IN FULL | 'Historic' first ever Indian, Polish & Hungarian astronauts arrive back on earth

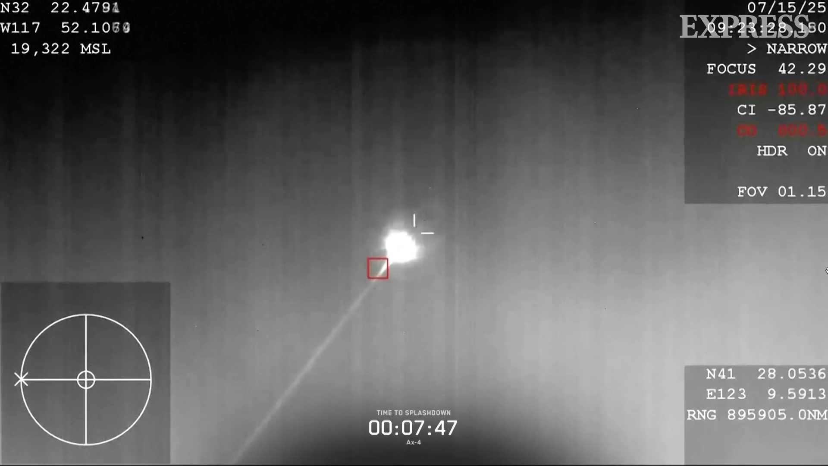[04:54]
And we are now seeing great confirmations of the Dragon spacecraft making its return back to Earth right now. Dragon, we have you the same. Expect automated shoot deployment.
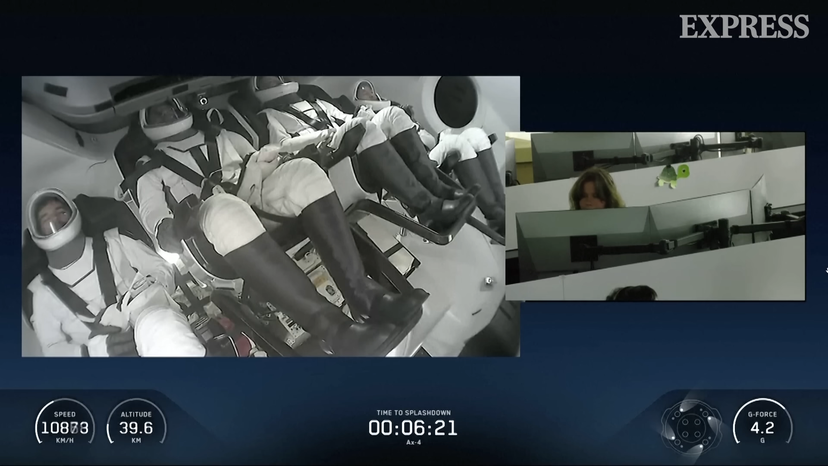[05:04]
Dragon copies. Automated shoot deploy.
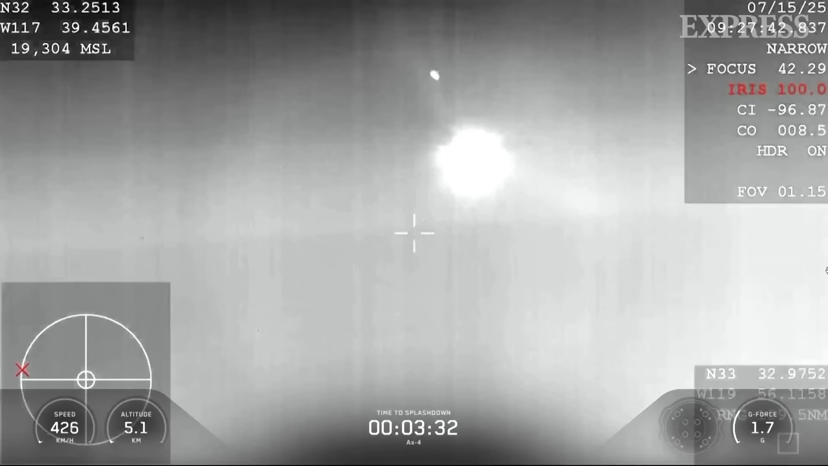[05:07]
For entry and landing. Excellent view. Great view.
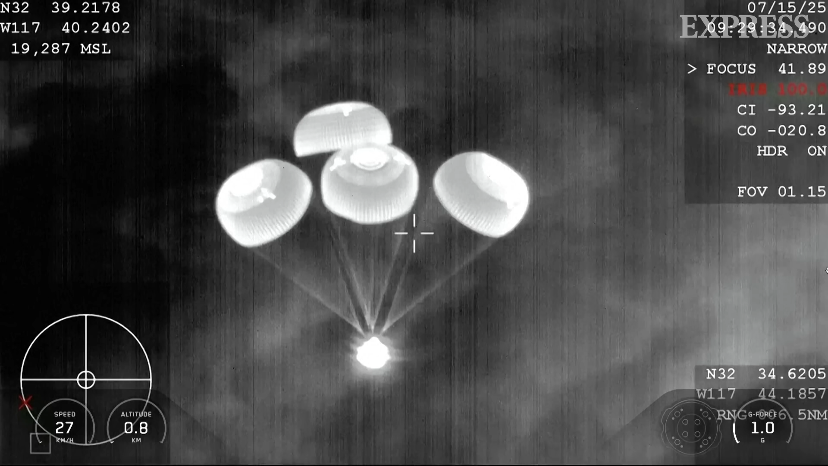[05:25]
At night. Dragon 800. Copy. 800 meters.
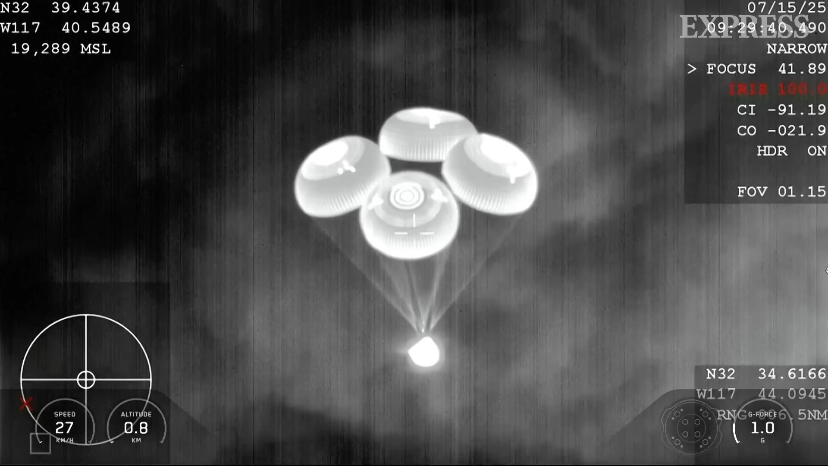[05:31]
Commander Peggy Woodson confirming the spacecraft's altitude as it's making its descent into the Pacific Ocean just off the coast of San Diego in Southern California.